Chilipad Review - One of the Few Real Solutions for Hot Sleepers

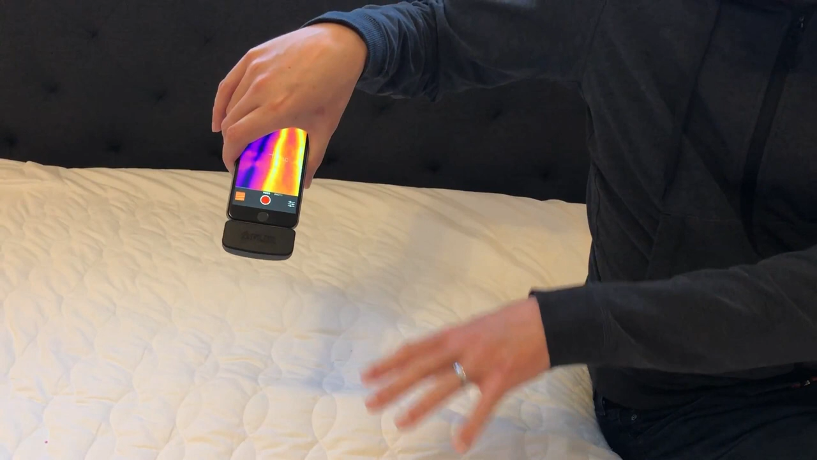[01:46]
the bed is I have it at the warmest setting and on the other side I have the cool setting so you